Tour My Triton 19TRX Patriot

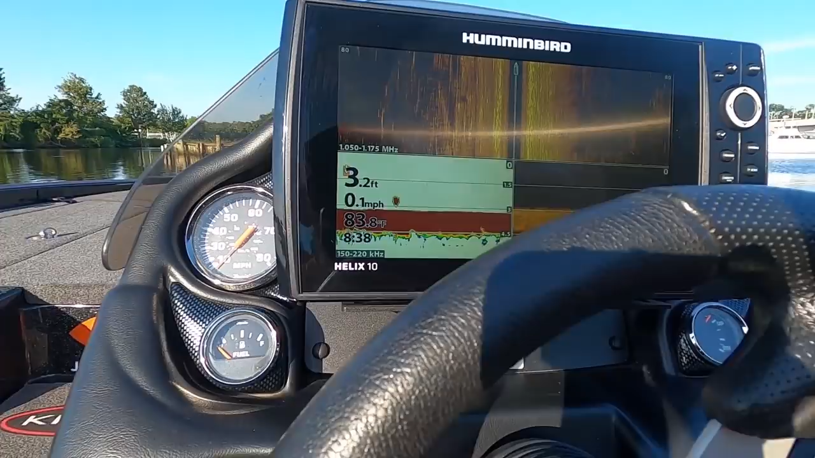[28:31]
On screen: depth 3.2 ft, water 83.8°F, speed 0.1 mph
Get your speed from your graph, from the GPS in your graph right now. I'm you have that capability in your graph.
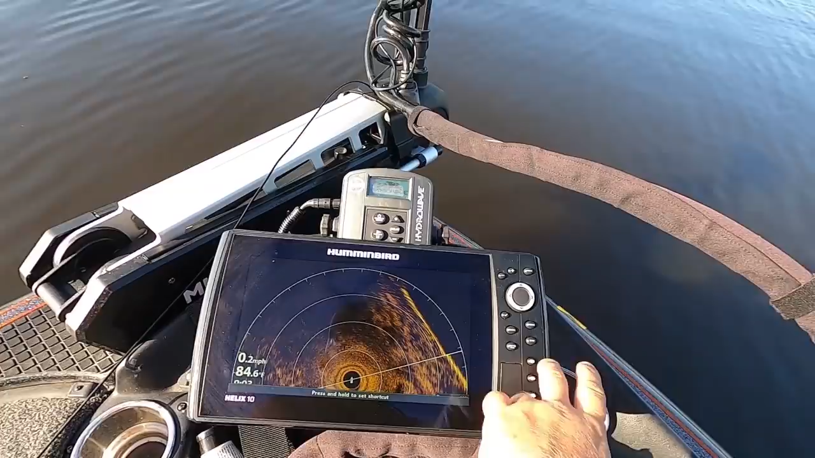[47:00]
On screen: speed 0.2 mph
but the cost of graphs right now is just through the roof and I just can't fat. I just can't right now. So, you know, I'm running with what I got. And if it's an inconvenience to have to switch here between mapping and, um, my 360, uh, you know, it is what it is. I don't mind bending over and hitting the button if I need to.